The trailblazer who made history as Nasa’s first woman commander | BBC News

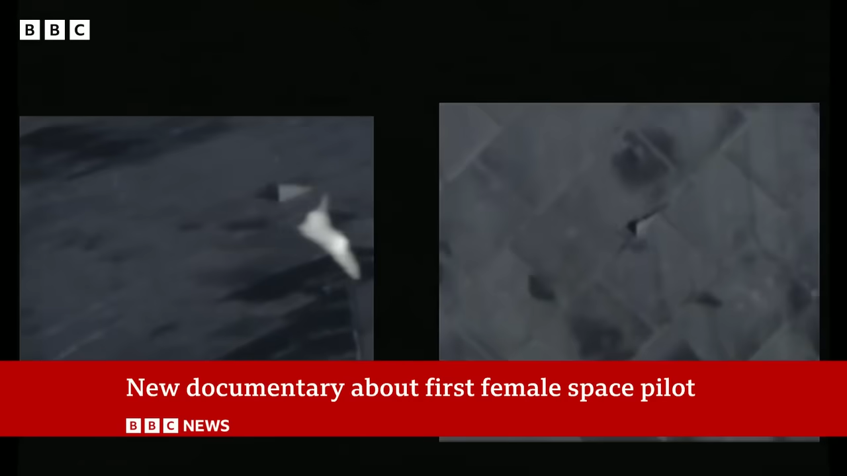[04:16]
Steeper than that of a standard commercial airliner's descent. It meant the crew could safely make it home.